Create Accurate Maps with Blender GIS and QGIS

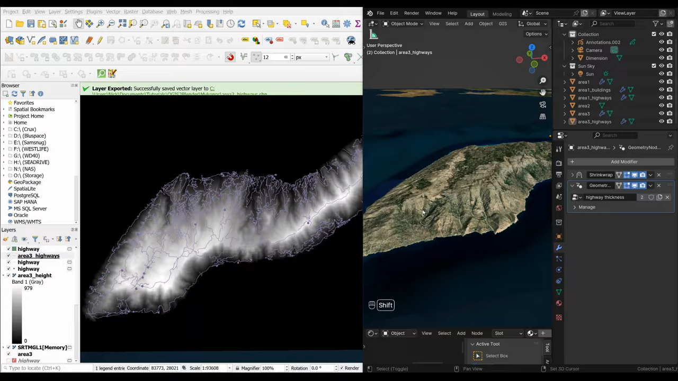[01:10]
So you can see here that I'm importing OSM data, height data and satellite images from multiple different maps.